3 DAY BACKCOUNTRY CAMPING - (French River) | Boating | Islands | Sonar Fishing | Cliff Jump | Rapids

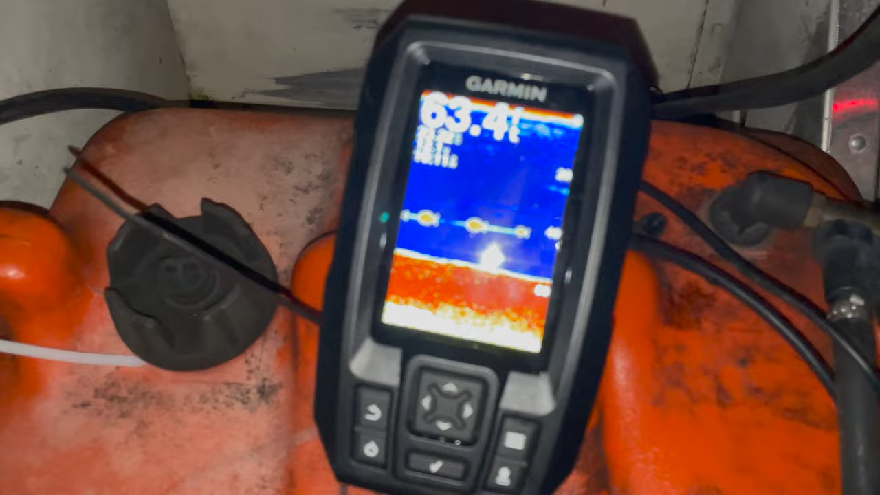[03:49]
Sonars scan underneath our boat, the area around it, and then show you the little size of the fish.
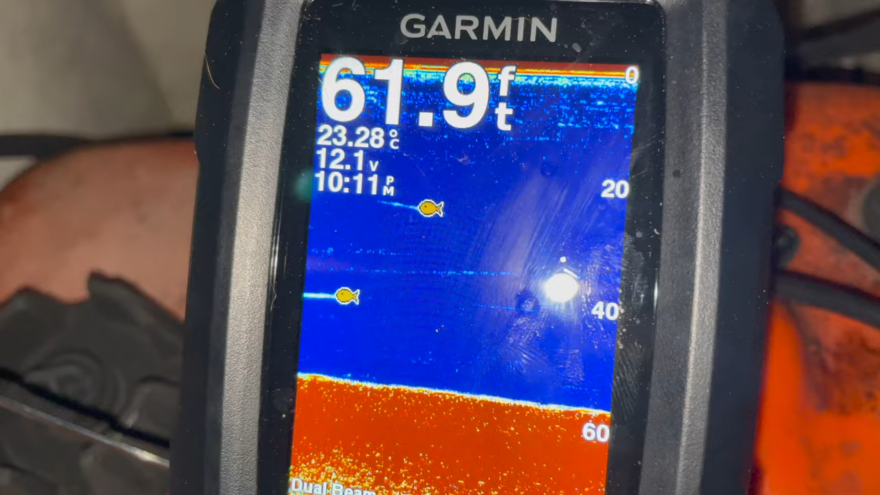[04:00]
On screen: depth 61.9 ft, water 23.28°C
Apparently there was a massive fish, Kareem just said. About 40, would you say 40 feet down? 40 feet, yeah. 40 feet down. So this water is like 62 feet.
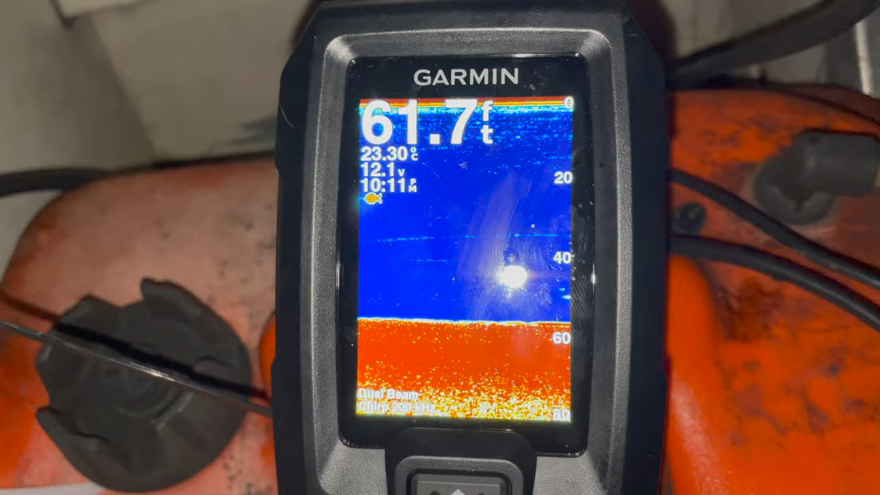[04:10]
On screen: depth 61.7 ft, water 23.30°C
62 feet, okay. Pretty sure it tells you the temperature. 23.3. Does it really? Oh wow, that's dope. That's warm. Yeah, that is really warm, honestly.
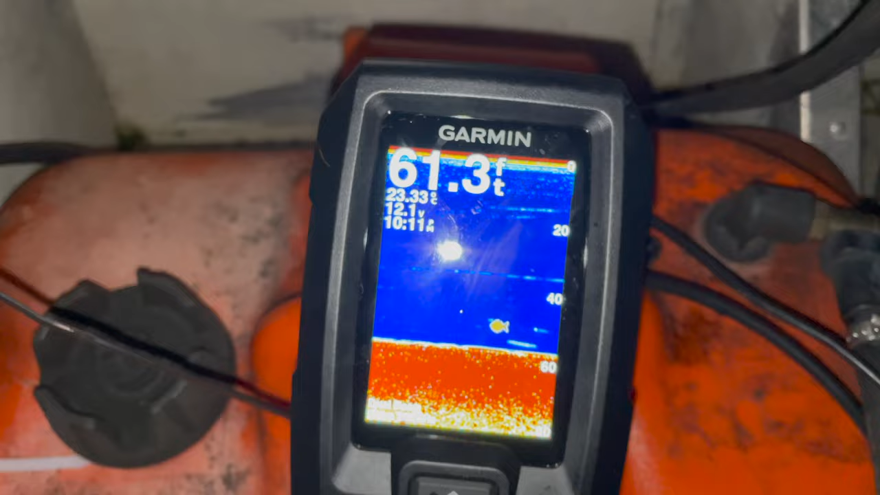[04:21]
On screen: depth 61.3 ft
That's why they're so low. Watch for worms. It's much colder down there. But yeah.
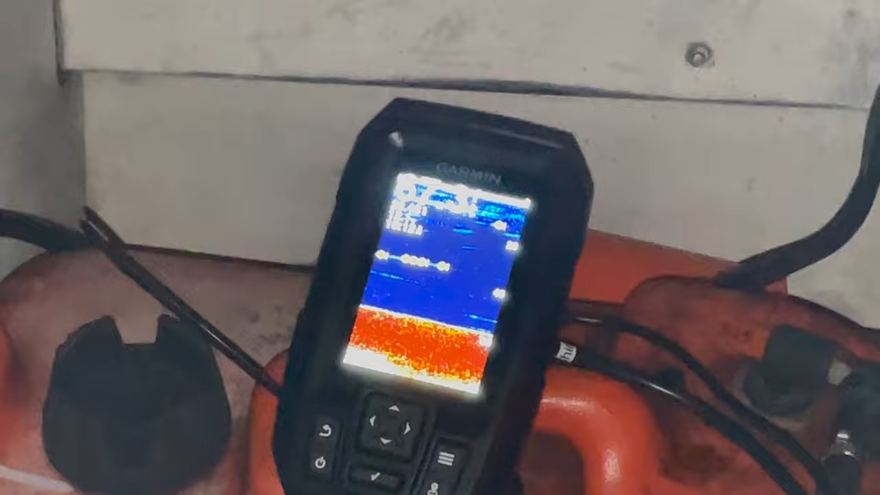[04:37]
You can see. Kareem is gonna catch one. I can feel it. There's one 10 feet down too.
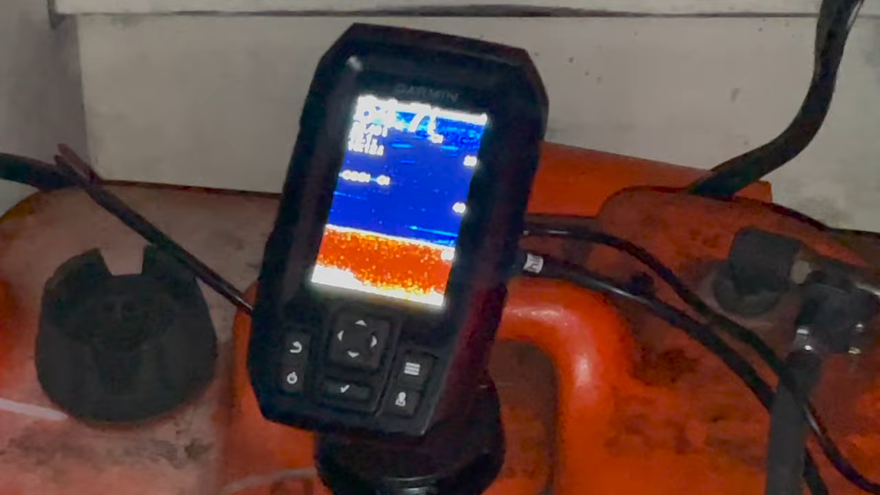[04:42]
There's a lot of fish in this area. Oh, yep, right at the top too.
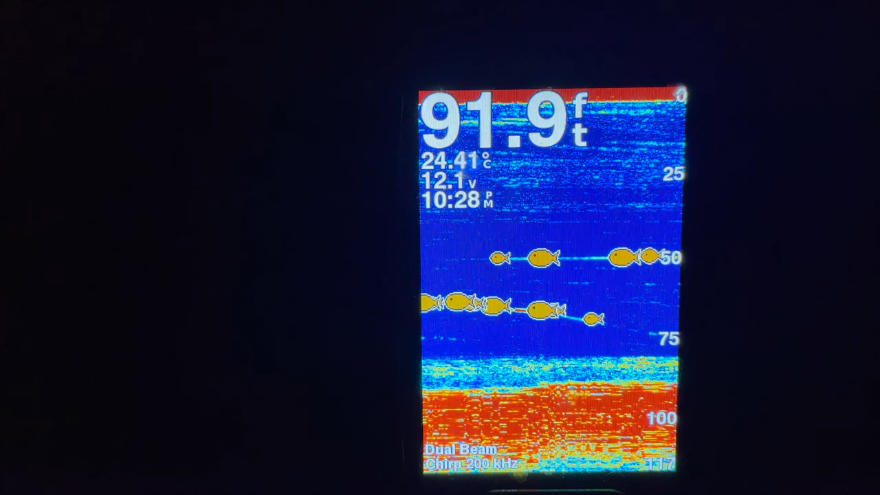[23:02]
On screen: depth 91.9 ft, water 24.41°C
So far, we have had no luck, but it's because Nick was here. So now that he's gone, no, I'm just kidding.
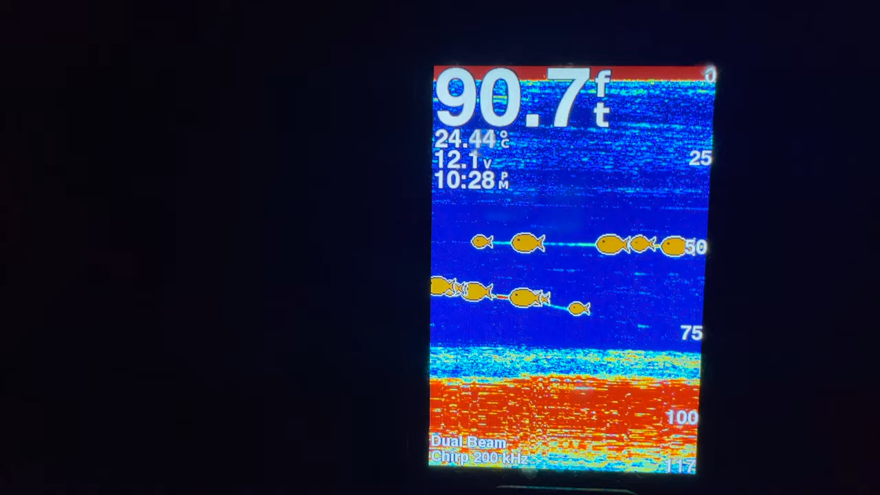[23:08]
On screen: depth 90.7 ft, water 24.44°C
I got all the luck. But look at all these fish. That's crazy.
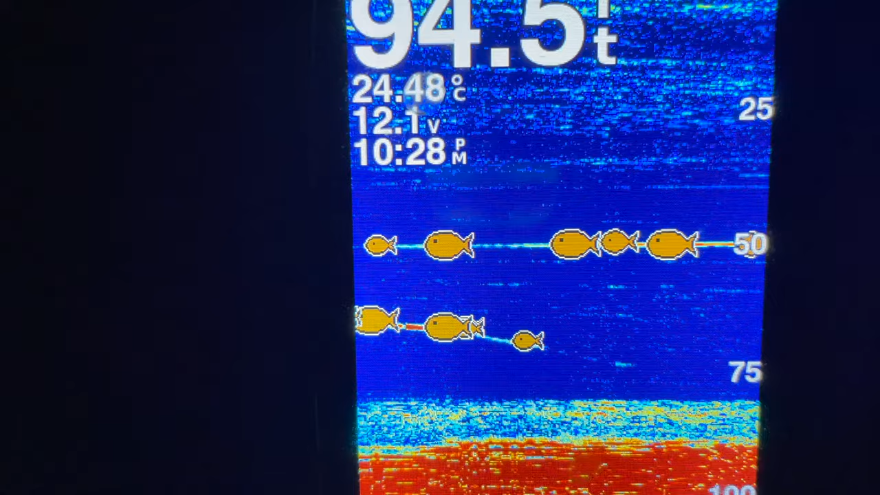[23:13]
On screen: water 24.48°C
This looks like Pac-Man, but with fish. It does.